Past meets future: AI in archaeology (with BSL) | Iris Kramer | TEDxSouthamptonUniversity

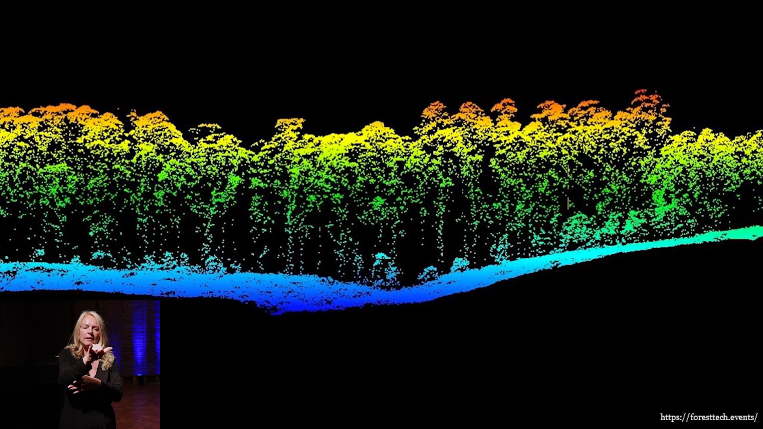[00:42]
3D point cloud of the landscape. And to detect archaeology, we remove the vegetation,
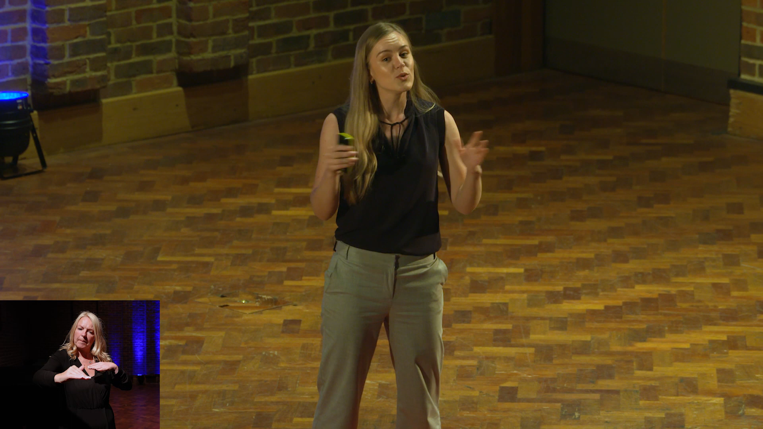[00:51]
the trees and the undergrowth and we are left with bare terrain. And this way we can find earthworks through
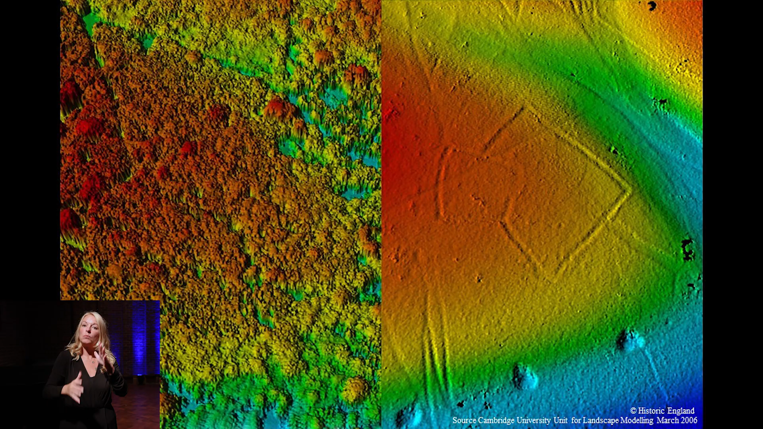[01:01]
the humps and bumps in the landscape and these were dug hundreds or thousands of years ago.
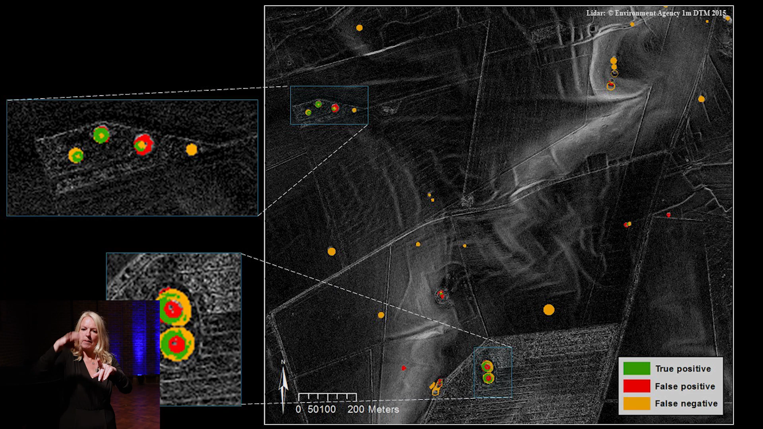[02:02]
and I created the rule-based approach to find circular burial mounts in the landscape on lidar data. It worked well. We found about 20% of the known archaeological sites.
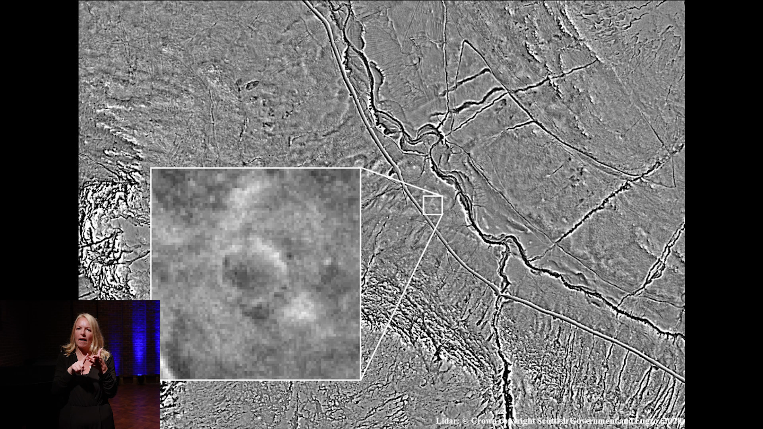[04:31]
Here's one of the examples of an area where the AI got really excited. The AI found a round house.
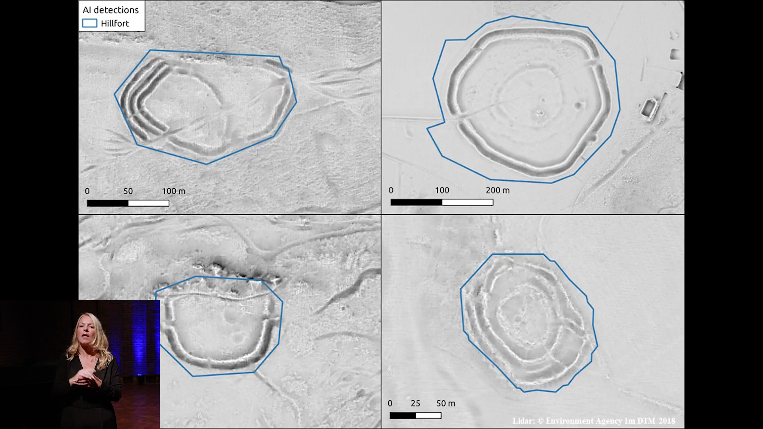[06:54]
Of different shapes and different sizes, such as these hill forts. I would not have been able to create a rule-based approach with the software from my master's thesis.
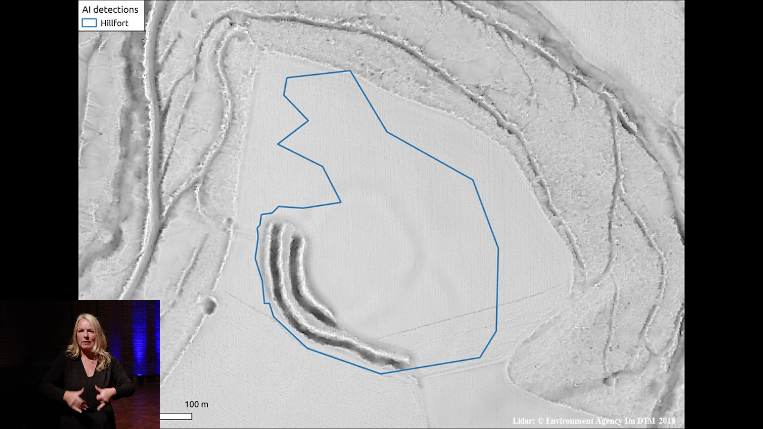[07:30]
This is the AI result. It had neatly found the ramparts that are still remaining. It did get a bit confused.